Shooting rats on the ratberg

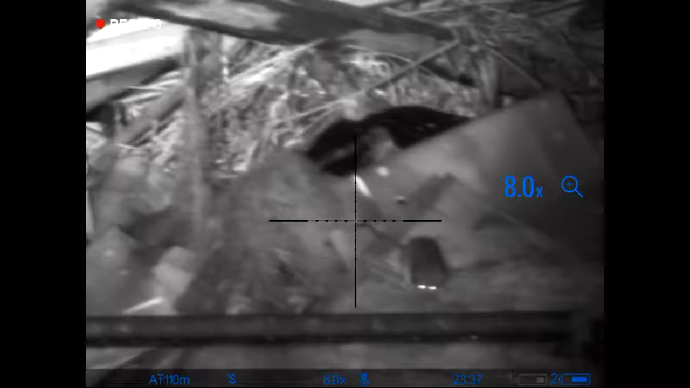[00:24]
Yeah, at the top of the five bar gate, yeah.
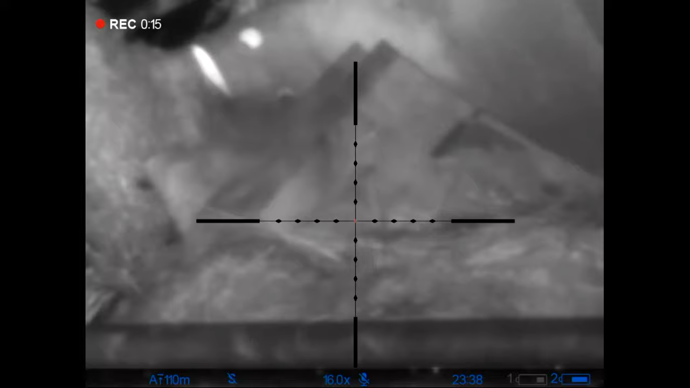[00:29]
It's been a bountiful year for these special rodents. Roy is constantly chipping away but maintains that poison is a no-no.
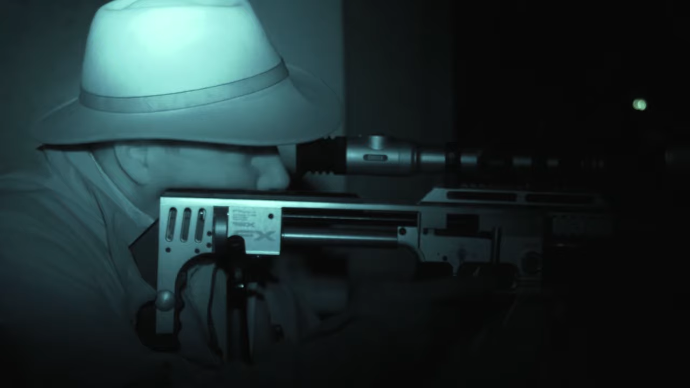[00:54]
We've got a new digital night vision that we've put on the FX tonight.
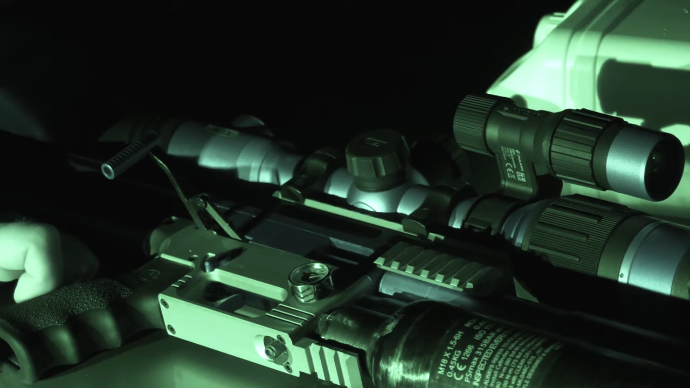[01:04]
And obviously I've been using thermal that we can interchange on this and on my centre fires as well.
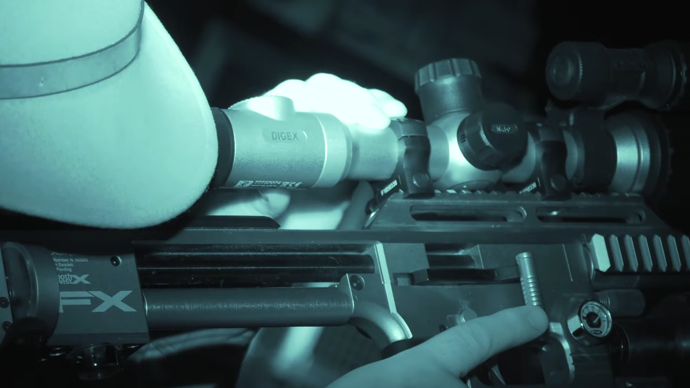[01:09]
But I've been really keen to see the progression of some of the digital night visions that have come along.
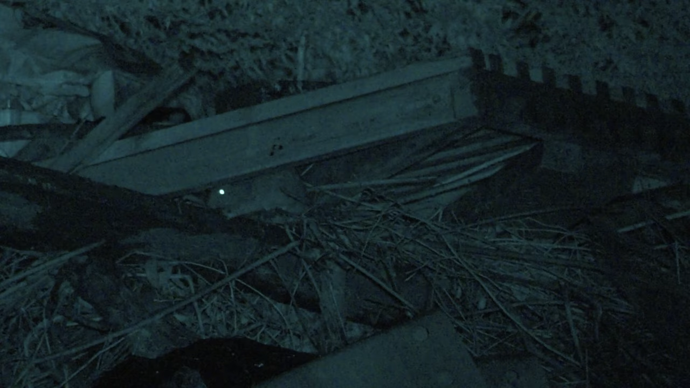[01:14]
And this looks like an absolutely superb little bit of kit from Pulsar. And this is a DigX N450. I've not tried it at all. We've not even zeroed it yet. So we've put it on, got it all squared up,
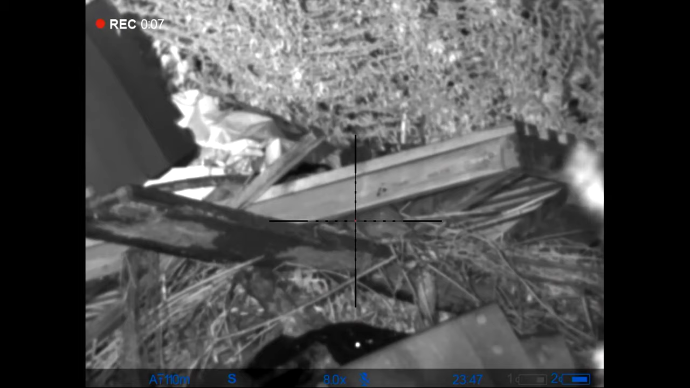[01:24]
so we're going to do a quick bit of zeroing and then hopefully we can shoot some ratties. So, in best field sports style, we're going to draw ourselves a little rat target on here.
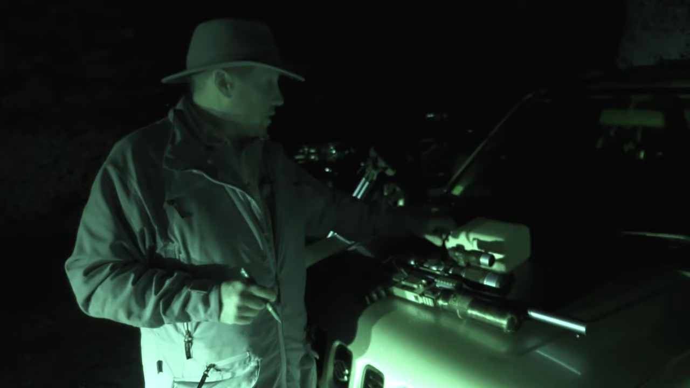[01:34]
And I want to make sure that we're able to hit a head shot at 30, 40 yards every time. I'm going to zero about 30 yards. And then for what we're doing tonight, that should be about perfect. So anything from sort of 15 out to 40 or 50, we should be pretty much on the money. Let's have a go at drawing a nice little ratty.
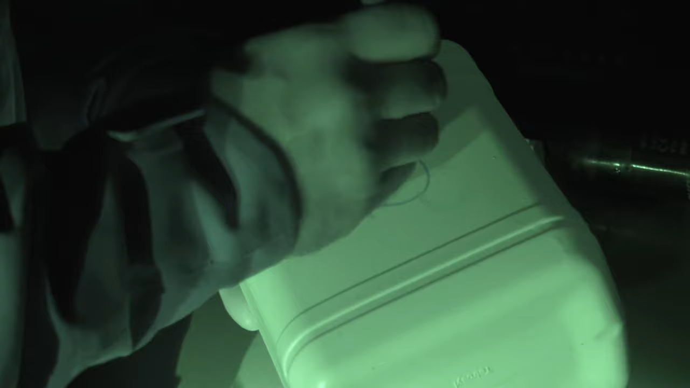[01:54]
A little bit damp. There we go. And we can do a little tail at the back. There you go. See? Little ratty. Like a finger bob. Like a finger bob. Climbing. Oh no, actually mouse and the mouse organ. Yeah, there we go. Bad puss. Now we're going back.
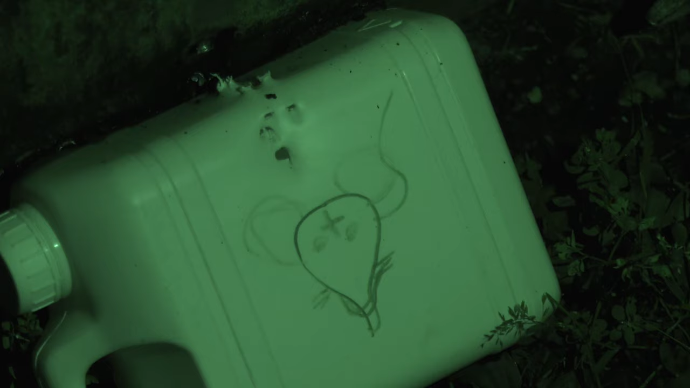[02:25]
where we were just slightly above and then you can see that hole there. So the larger hole, we have just put three pellets through there. So I am quite happy with that one and I think it is time to go and find some ratty's. No, not yet. The thing is Roy is spoilt. He has been using thermal for all his foxing and ratting for a few years now. It will be interesting to see what he thinks of this latest generation of NV.
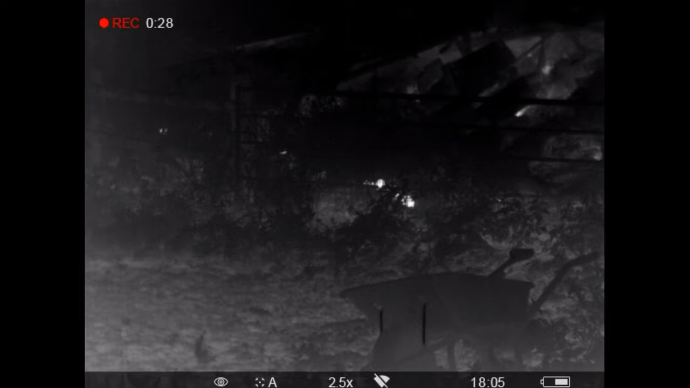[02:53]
I think this is going to be absolutely superb for putting on the centrefires and going out
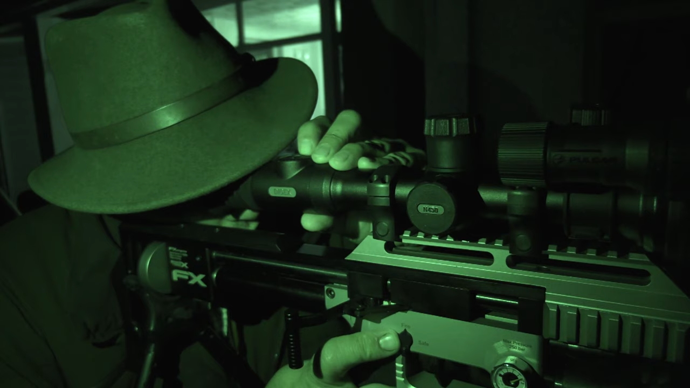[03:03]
playing with the foxes because that really does look absolutely superb. I will just play with the IR and just see what that does.
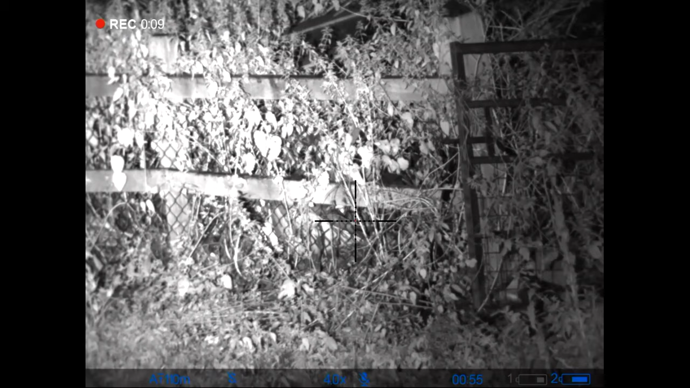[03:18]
The bonfire is busy and Roy starts making an impression.
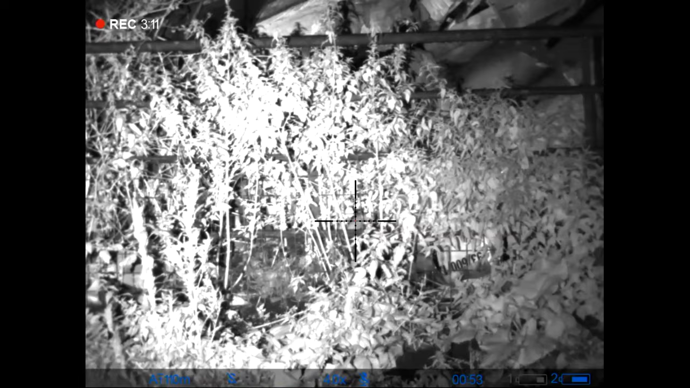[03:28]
The thermal night vision arguments, there are lots of for and against. Identification is a lot easier with night vision.
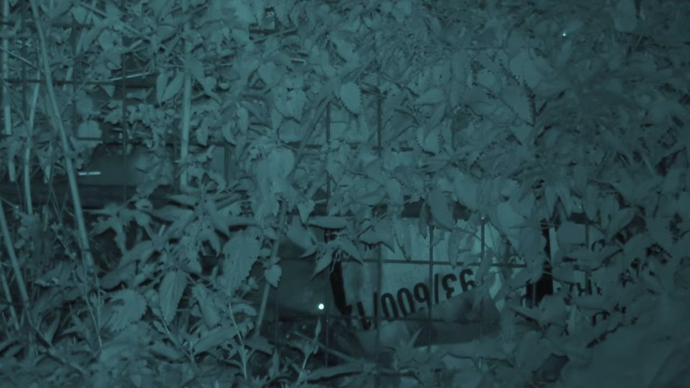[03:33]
But if you are using night vision a lot, then the animals do definitely get used to IR illumination. So we have seen that with rats and we have seen that with foxes.
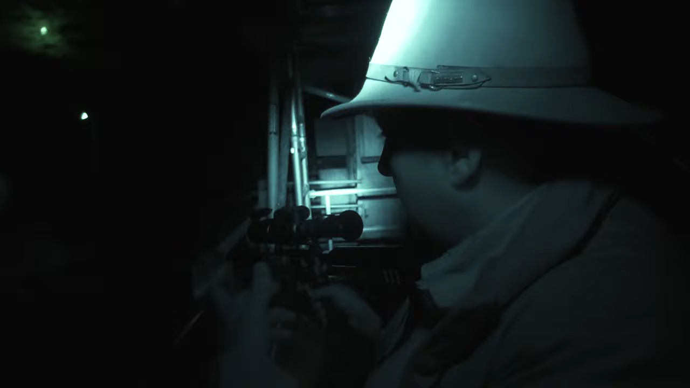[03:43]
But on a virgin population of rats here with IR, again they do not know what it is, there is something flashing about.
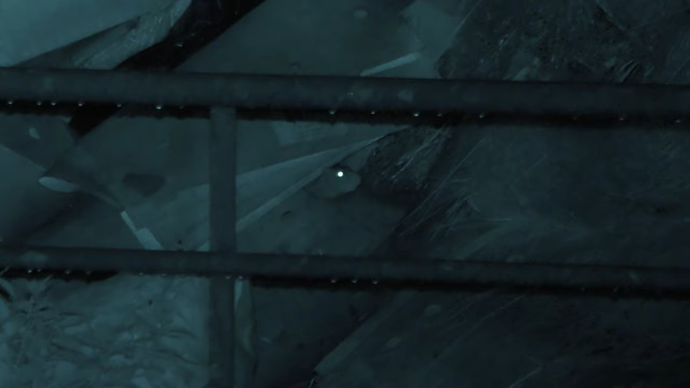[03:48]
But after two or three nights of doing this,
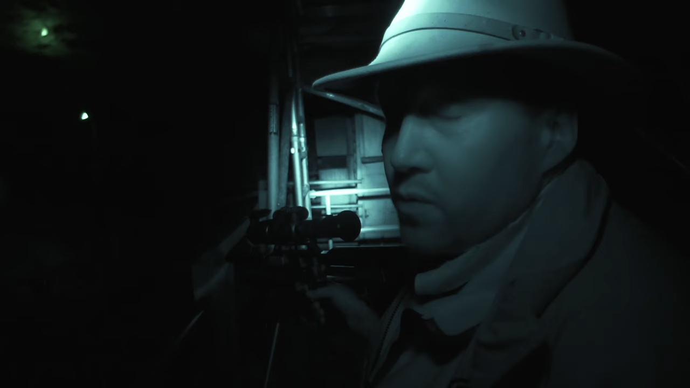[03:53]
the surviving rats would certainly be cute and aware of it.
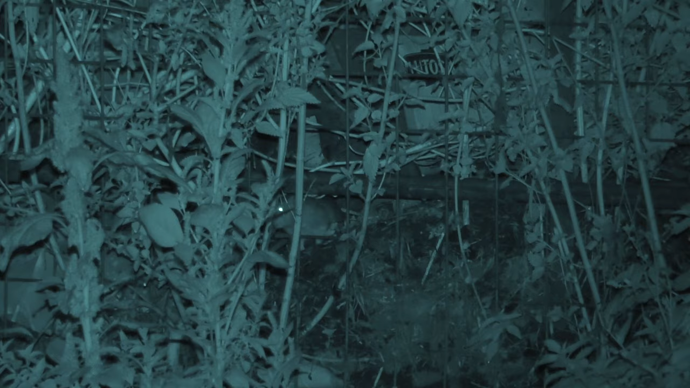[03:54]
So then we could pop back to thermal. But as I say, it really is very,
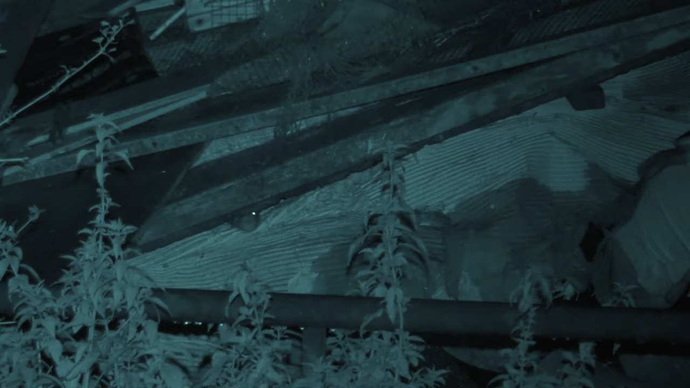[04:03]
very impressive at the moment using it tonight and again I just want to take it out and try it on some foxes again because I think it is going to work it superbly.
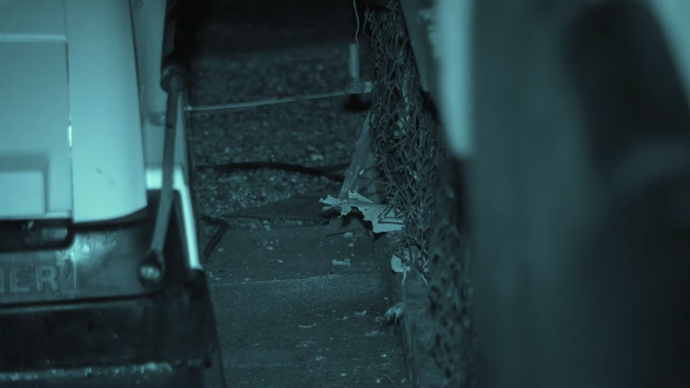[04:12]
With the rats becoming less enthusiastic to break cover, we look around the rest of the garden. One rat even charges.
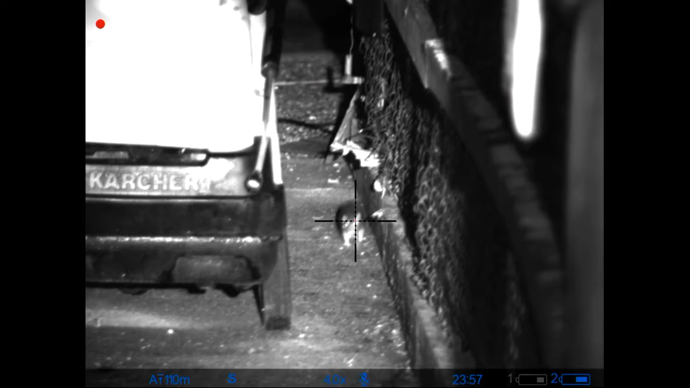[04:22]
Well that is how a tabloid newspaper would describe it.
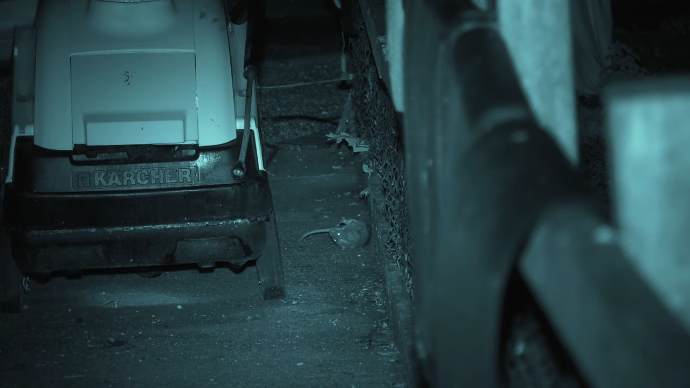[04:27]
That is coming straight out of sight. I know. That is about to shoot you quick. I tell you what, I am more scared of a charging rat than I am a charging buffalo. Do you see the size of the teeth on it? What power are you using the FX on tonight?
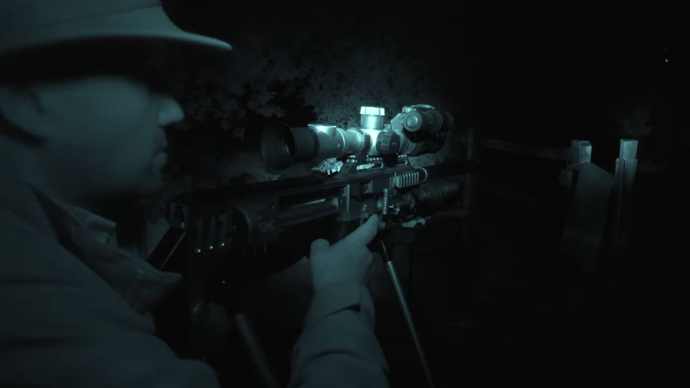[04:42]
I think it is chucking out around about 30 foot-pounds. So for rats it is just absolutely devastating. But for pretty much anything it is absolutely devastating. It is a fantastic little air rifle and so versatile.
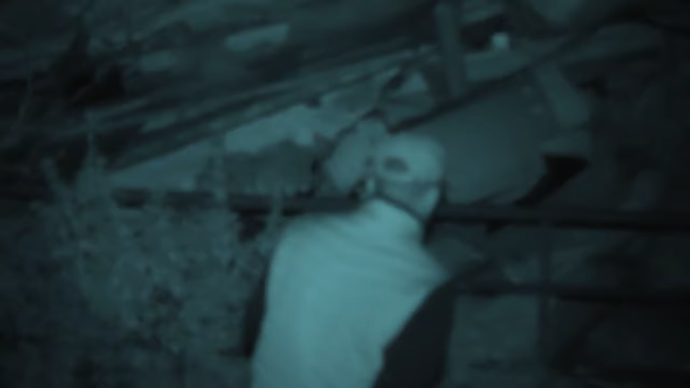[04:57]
Charlie now joins us and puts some bait on the bonfire to coax out the rats.